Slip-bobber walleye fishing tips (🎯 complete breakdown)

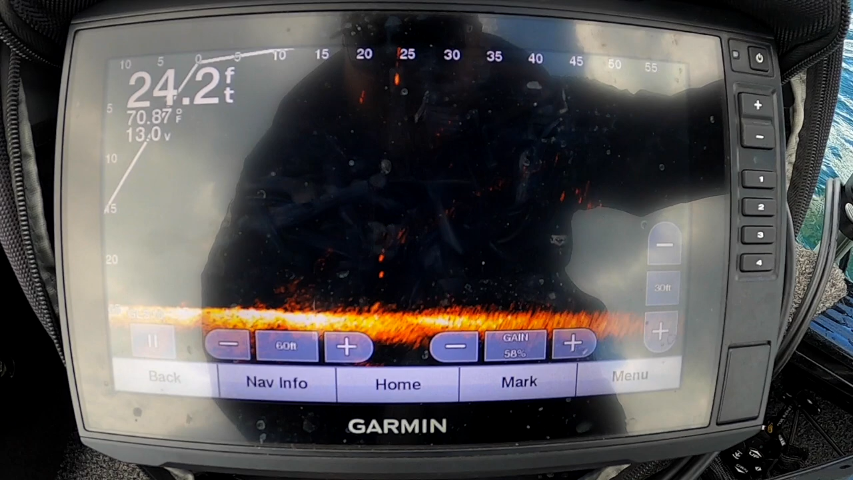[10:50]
On screen: depth 24.2 ft
if you're if you are idling around and you're dropping down on fish with your bait a foot or two feet above them and not getting bit start lowering that down you don't want it on bottom you just want an eye level six inches off maybe a foot off bottom whatever level you're seeing those fish on 2d and di